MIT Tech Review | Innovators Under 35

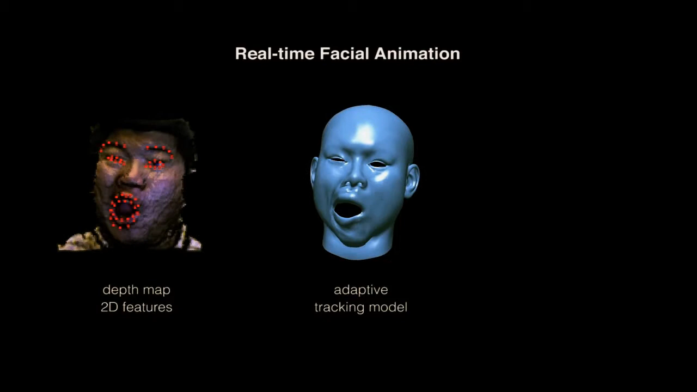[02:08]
Most of the times you want to have an existing object and you want to be able to track this 3D model given the incomplete information that you're capturing.